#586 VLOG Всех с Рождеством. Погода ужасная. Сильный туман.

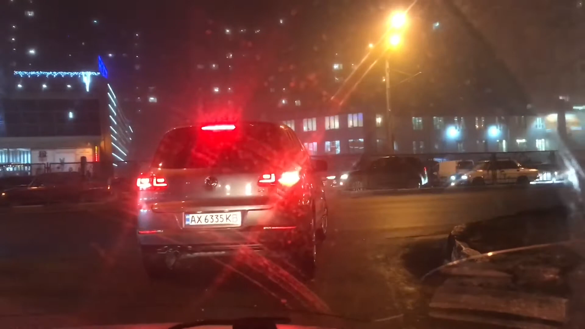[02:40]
Просто январь месяц и такая у нас погода. Градуса 3 или 4 тепла. Ну, такой туман. Это просто... Вообще ничего не видно. Представляете? Вот так и вылетай на самолете, да, в такую погоду. Египет, Турция.
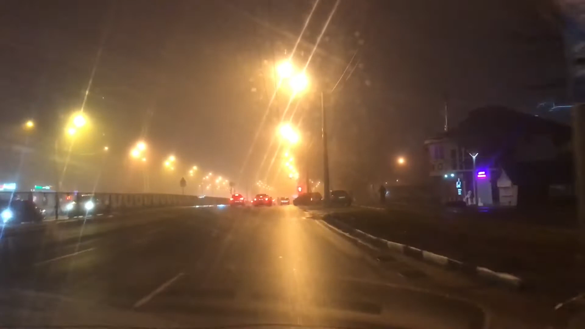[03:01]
Не, ну, взлетать он взлетает. Только приземлиться из Турции не в Харькове, а в Киеве, если там тумана нет. Да, ну, наверное, везде такие. Такая погода. Плюсовая. Передали, что в Харькове вечером сегодня у нас 6 число. Дождь с мокрым снегом. Или мокрый снег с дождем. Ну, пока я не наблюдала.